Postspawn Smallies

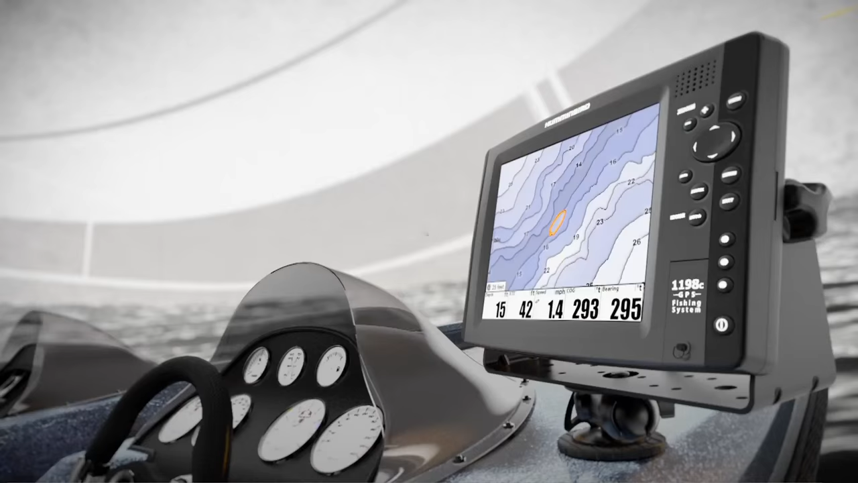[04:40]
Record and return to waypoints and paths.
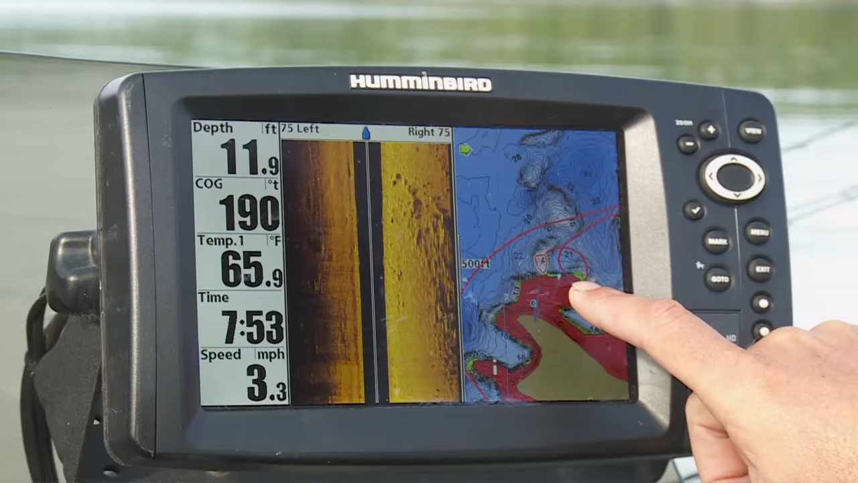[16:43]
On screen: depth 11.9 ft, water 65.9°F, speed 3.3 mph
So all those big flats are showcased. They just stick out for me. And this looks like a likely spot.
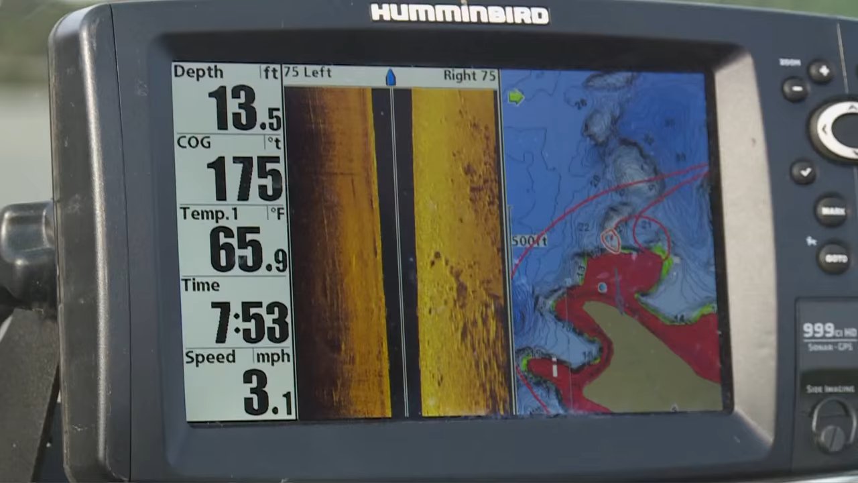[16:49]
On screen: depth 13.5 ft, water 65.9°F, speed 3.1 mph
Big main lake point, but I want to see if there's cover on it. The fish are right now relating to rock, big boulders on those lifts, on those first rolls. So the next tool I'll use on this, I'm going to roll right up here, and I'm just going to give it a drive with the side imaging.
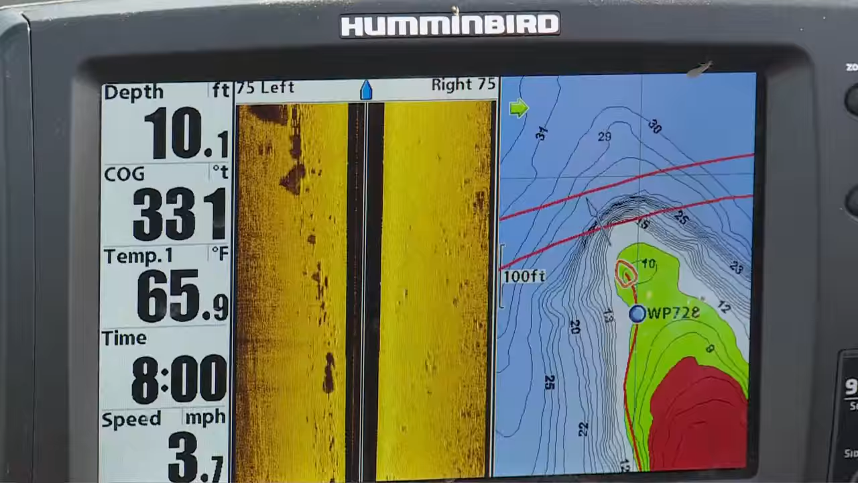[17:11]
On screen: depth 10.1 ft, water 65.9°F, speed 3.7 mph
Yeah, out on the tip of this point. That's what you're looking for. Yeah, right on the tip of this point. That's it right there.
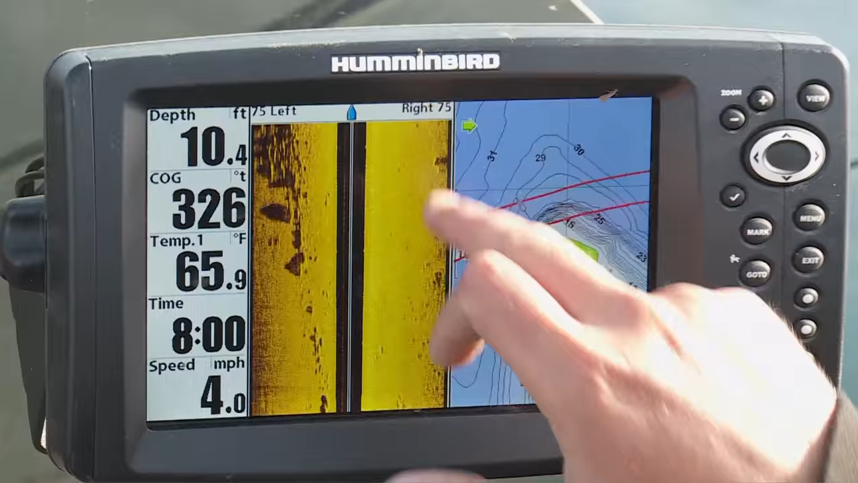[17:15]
On screen: depth 10.4 ft, water 65.9°F, speed 4.0 mph
That's the kind of stuff we want to see right there.